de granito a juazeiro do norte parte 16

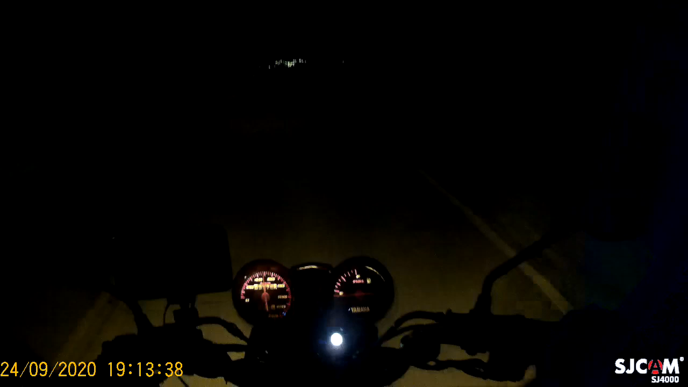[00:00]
Deixa eu ver se é. É, aí ela começa a gravar. Bom, galerinha, vamos ver aqui que hora é. Deixa eu acionar aqui o celular. São 7 horas, 19 horas e. São 19 horas e poucos minutos. Vamos acompanhar esse rapaz ali. 19 horas e uns quebradinhos.
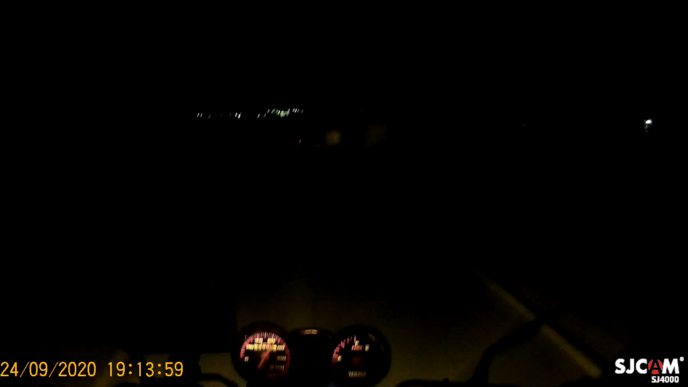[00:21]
Tô. 19 horas e alguns minutos. Tava corre desse tanto, rapaz, no escuro. É aquele mamãe onça mesmo.
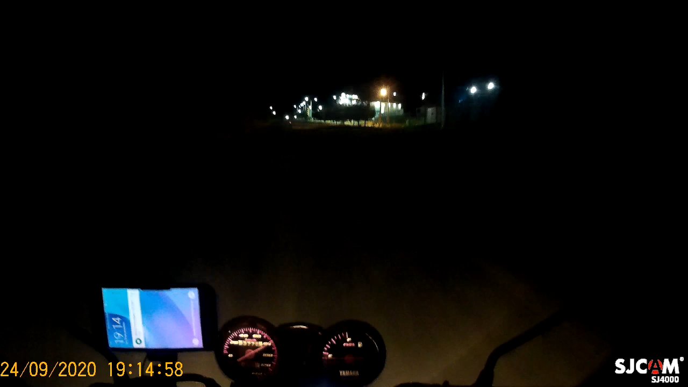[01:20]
Estamos chegando a Temorante depois de quantos quilômetros rodados? De 95 km rodados de lá da Macavi, lá no Juazeiro do Norte até aqui.
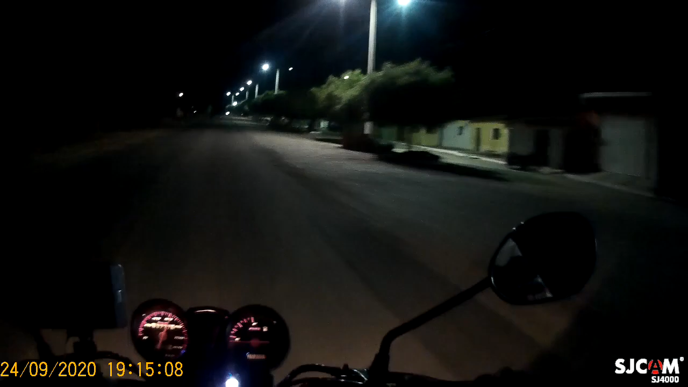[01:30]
Até aqui o Timorante 96,1, 96,2 agora. Rapaz, passou meio pulando aqui. Nesse eu vou pular também. É isso aí. Vamos entrar aqui para Granito. Chegamos aqui às 19 horas e poucos minutos. 19 horas e 15 minutos.
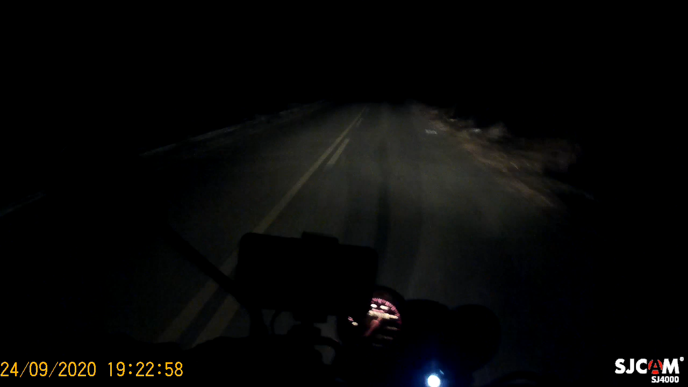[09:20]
Tá tudo bem. Pode passar, meu amigo. Passa aí ligeirinho. Você tá de boa. Ah, quer passar então, beleza. Dá um sinalzinho que eu quero reduzir, viu?
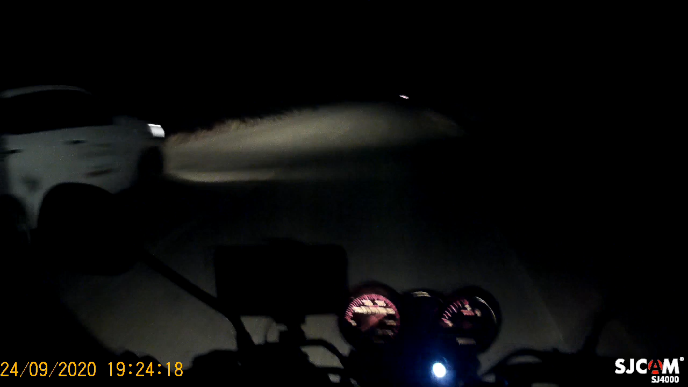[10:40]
Se sente faltas de um amigo, é um carrinho de granito. De sinal. Então vamos lá, atrás desse carrinho aqui. É de granito, eu também sou, então vou bater meus oitentão aqui. Vamos atrás dele. É isso aí, tá piscando, tá gravando. Fiat Uno aí vai pra granito também, então vamos atrás dele. Vou baixar aqui a luz pra seguir ele aqui.